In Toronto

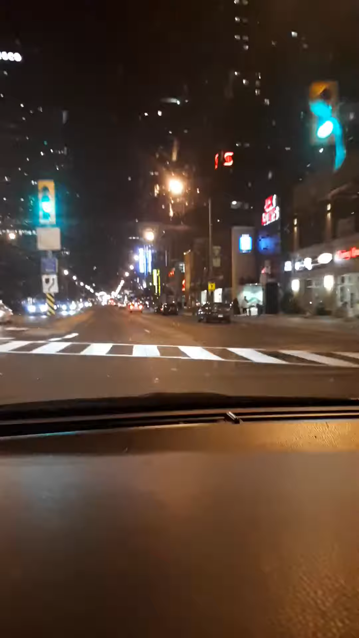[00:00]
Это самая длинная улица в мире. Янг. Возвращаюсь от Анюты из Квебека. Ну и уже скоро домой. И вот попал на улицу Янг. Вечером. Ну как вечером? Без 15:12.